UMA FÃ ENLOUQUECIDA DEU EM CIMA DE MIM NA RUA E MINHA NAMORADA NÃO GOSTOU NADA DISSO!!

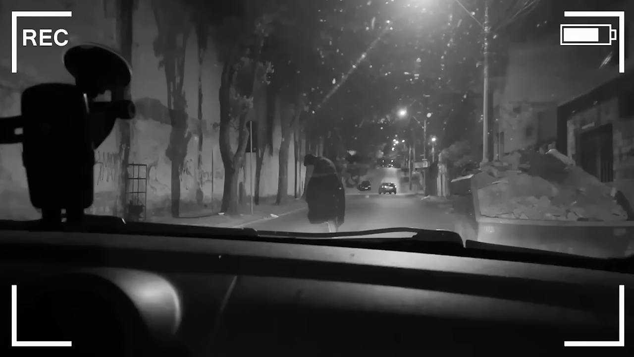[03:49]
Que isso? Ele parou no meio da rua. Tá tudo bem, amigão?
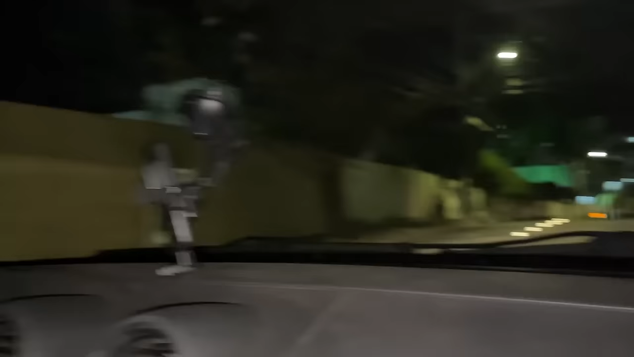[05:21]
Mas, olha só, tá bem assim, um pouco movimentado, né?
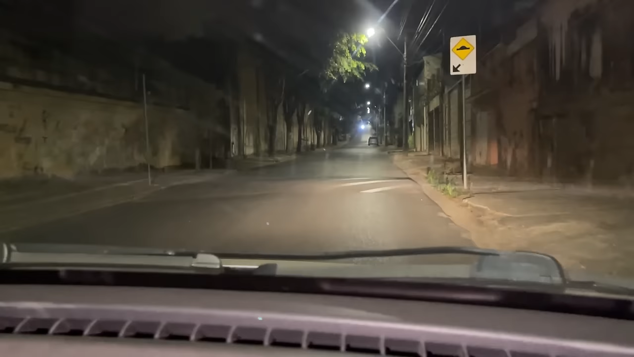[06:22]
Essa rua é bem escura, né? Imagina se aparece de novo a pessoa. Você lembra aqui do portão? Lembro. Olha isso, velho.
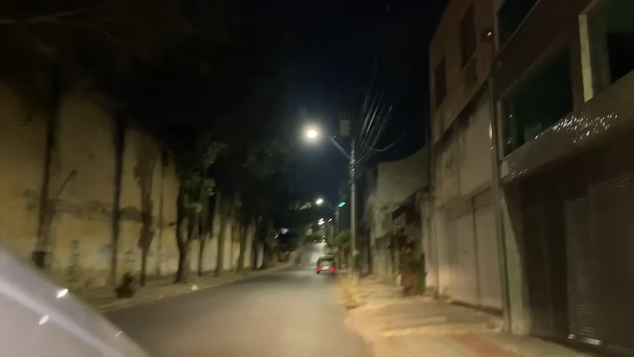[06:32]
Aí eu lembro que eu tive que virar o carro assim e ir pra trás, porque ele entrou na minha frente.